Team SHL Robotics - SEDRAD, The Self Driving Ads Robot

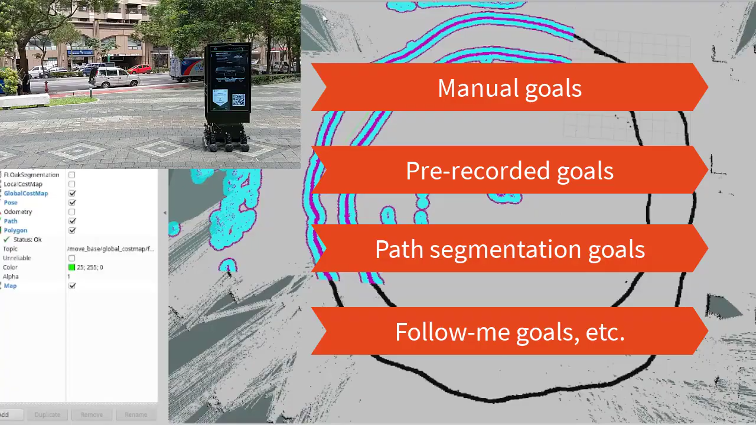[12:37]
The main point here is that by using this marking approach,
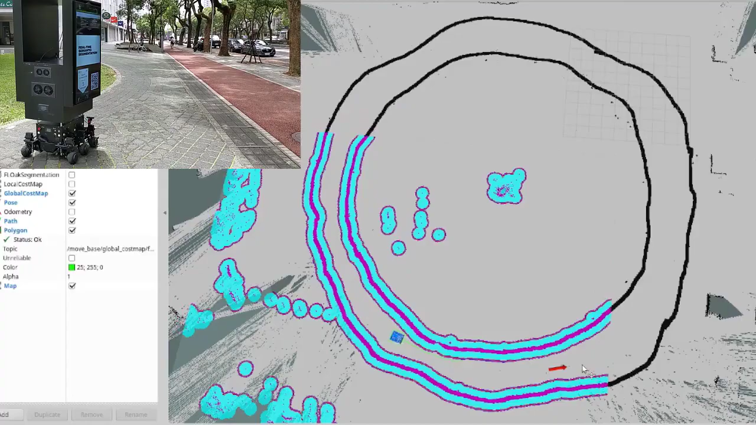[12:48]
And this is the second main navigation feature
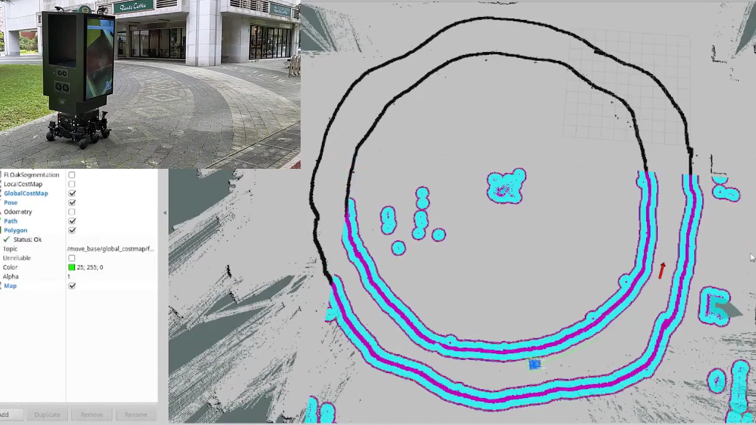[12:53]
powered by OGD that Zedrad uses.
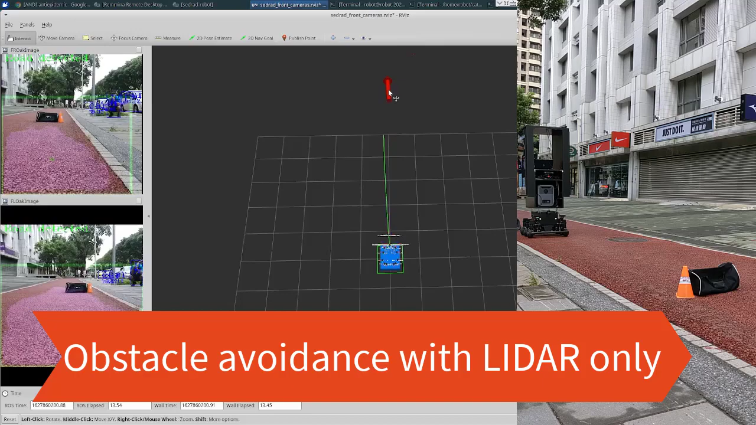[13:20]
So let's see what happens to Zedrad when navigating by only using the LiDAR for obstacle avoidance assistance.
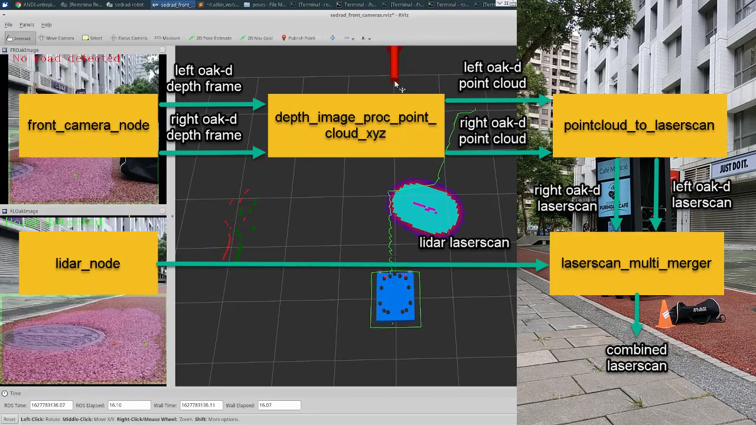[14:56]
by the cameras can be avoided while navigating.
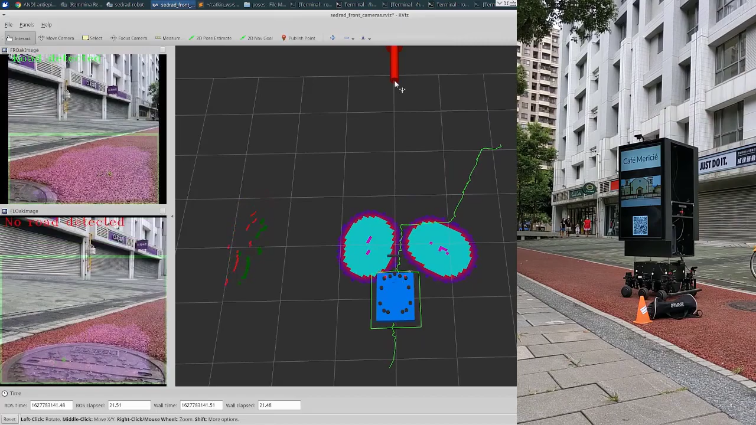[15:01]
Here the virtual laser scans successfully detect the obstacles and Zedrad successfully avoid them while navigating towards the set goal.
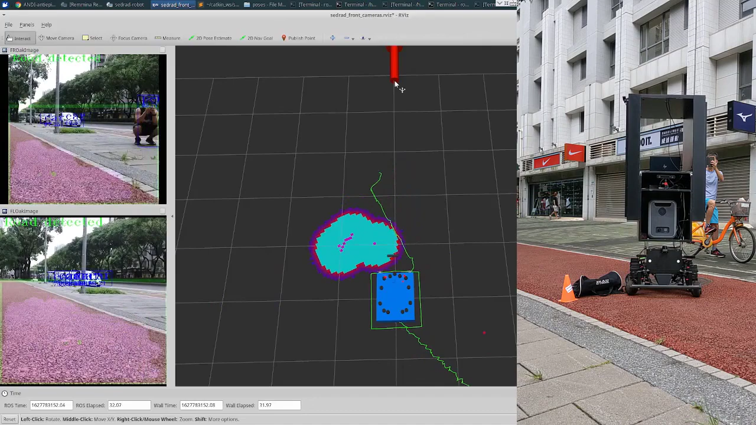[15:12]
And this is the third and final main navigation feature powered by OGD.